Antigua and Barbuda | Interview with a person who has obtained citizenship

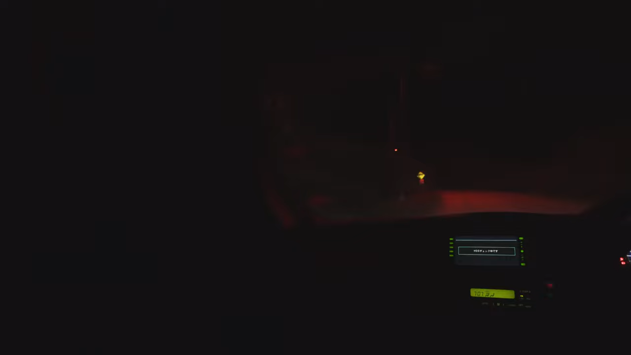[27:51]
red lights are there for making sure that the turtles are not attracted by light pollution and crossing the road so the turtles cannot see the red spectrum of light so they stay on the sandy side they lay their eggs